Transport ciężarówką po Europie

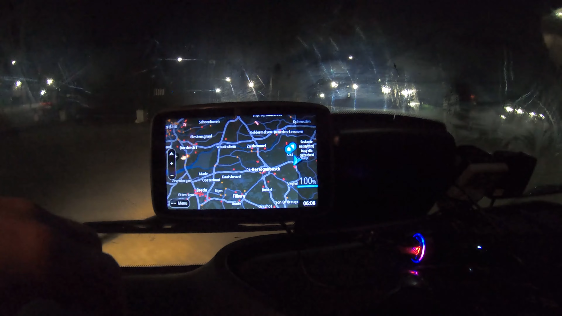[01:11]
Gdzieś tam w stronę Dordrechtu chyba to by było. A jak? Tu jesteśmy, to jest Os, Dordrecht, Rotterdam. Taka sytuacja. Tam mamy pierwszego klienta, ogólnie klientów dzisiaj mamy 7, same firemki.
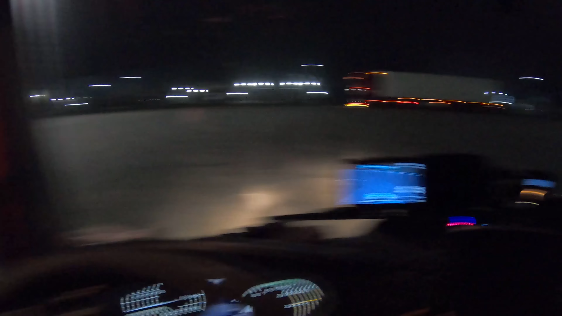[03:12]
93 km pod Dordrecht i lecimy w teren.